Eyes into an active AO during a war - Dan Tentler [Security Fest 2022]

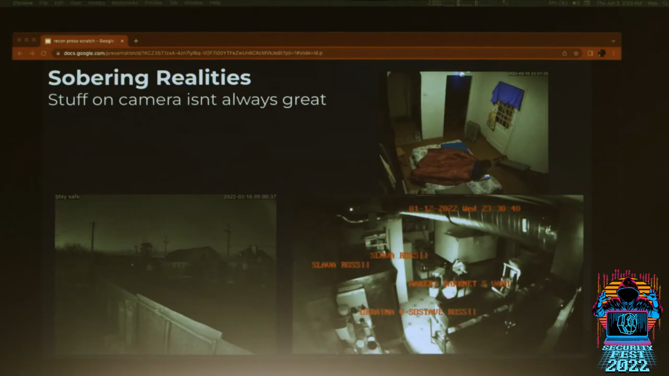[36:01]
Obviously, like I said, I don't think I was the first person there because, you know, teenagers need their hacker time too, I guess. This camera here in the bottom left, it says stay safe up in the top left. So I guess some like good Samaritan just went and put a note in or whatever. On the right, there's a camera that's glorifying Russia.
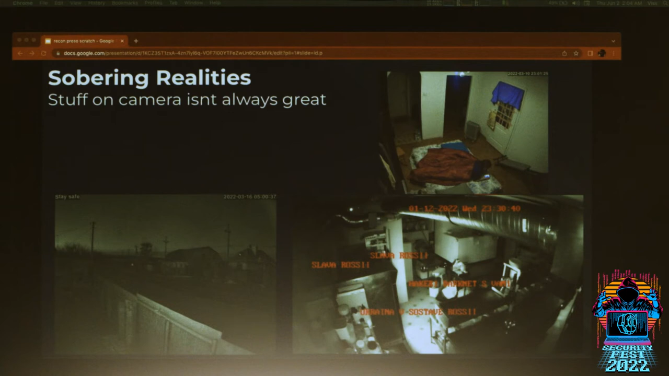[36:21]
So like, I guess this is somebody in support of Russia found the default credentials to this camera and they're hacking. Defacing the camera.